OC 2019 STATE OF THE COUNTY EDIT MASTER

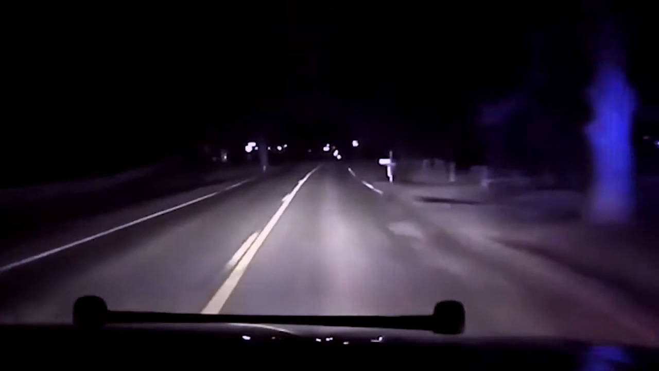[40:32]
If you're clear, if you could head over to maybe there's a vehicle heading westbound. 1513 is attempting to stop and I'm stopping. Speed and going over 100 miles an hour. We're on maybe now. 10-4. He went into the woods.
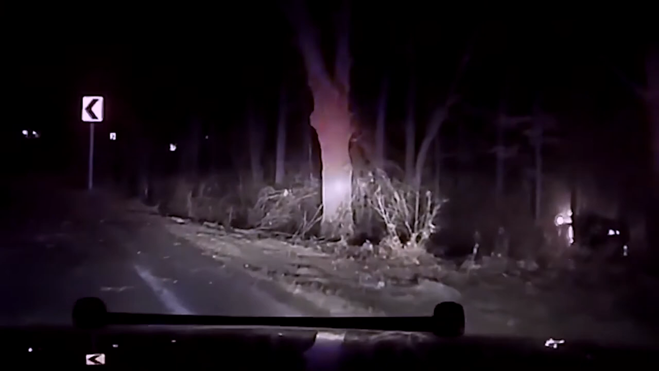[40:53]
He's on fire. Give me fire on in route. He crashed. Stop doing fire in route.